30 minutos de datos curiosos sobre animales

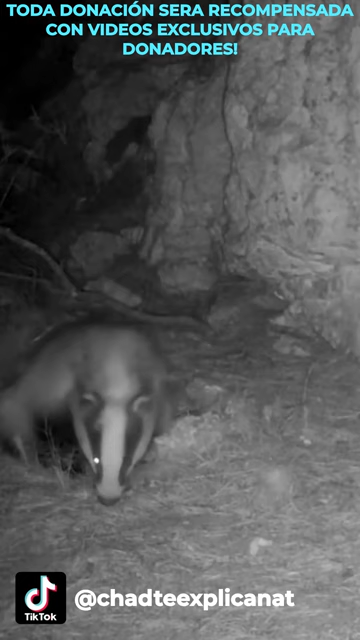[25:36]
Un dato curioso sobre los tejones es su seto de higiene donde eliminan sus excrementos en lugares específicos,
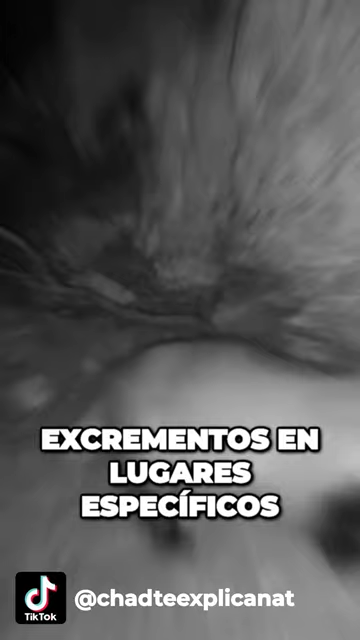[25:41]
llamados letrinas, lo que facilita la comunicación entre individuos. Además son animales nocturnos y muy esquivos lo que hace que sean difíciles de observar en estado salvaje.
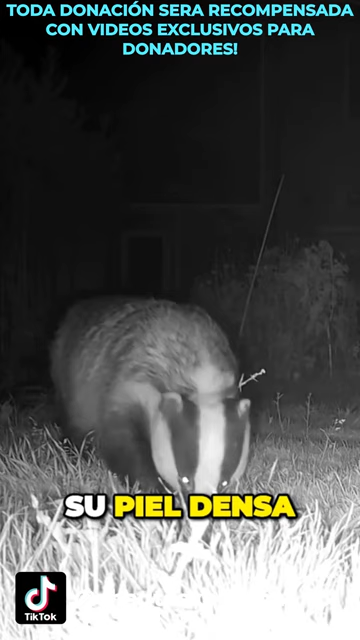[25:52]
Su piel densa y grasosa les proporciona protección contra mordeduras de otros animales y les permite moverse fácilmente por madrigueras.